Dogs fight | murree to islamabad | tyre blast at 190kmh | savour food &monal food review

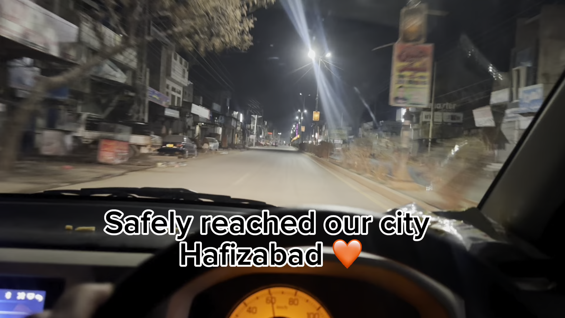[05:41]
ہمارا سٹی کتنا پیارا حافظہ باد جگمک جگمک کرتا ہوا کردے کے نیچے دبا ہوا کتنا
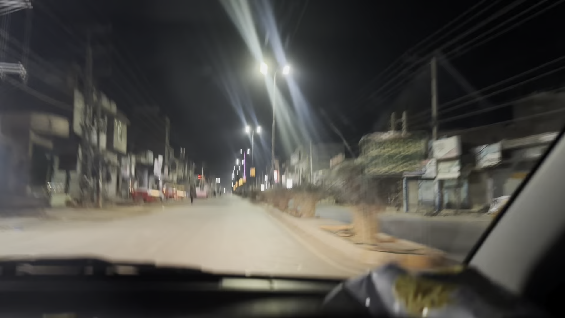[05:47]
ہی خوبصورت شہر حافظہ باد اسی کے ساتھ ہی اب میں بول بول کے تھک چکا ہوں تو میں اپنے ویلوگ کو یہیں ایڈن